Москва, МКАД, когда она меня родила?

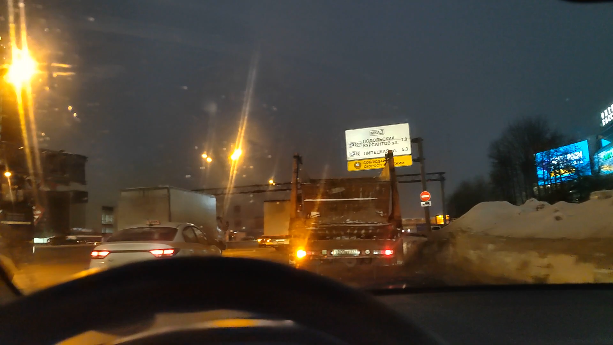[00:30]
пешкараул на первое мая я перебухал кофе и у меня какой-то был чувствует нехорошее что короче чувство нехорошее что сердишко как-то заходится то тут это это мне тоже тут не нравится вот это стоит с мигалками
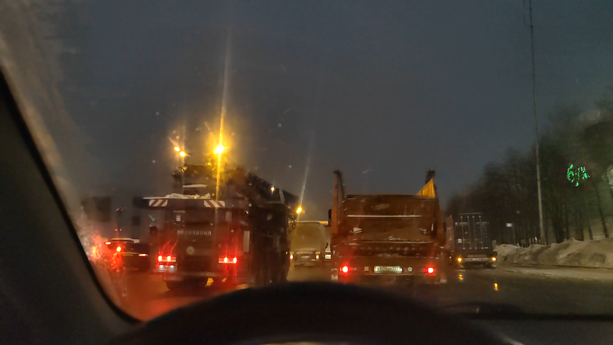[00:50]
хотя такая терпимо принципе отношусь но встану я чуть-чуть подальше найдем местечко но этом кат компас вселенной ну сказать того что я привык к москве вот этот маленькая чикаго ориентир нашего поворота на дачу она же исследовательская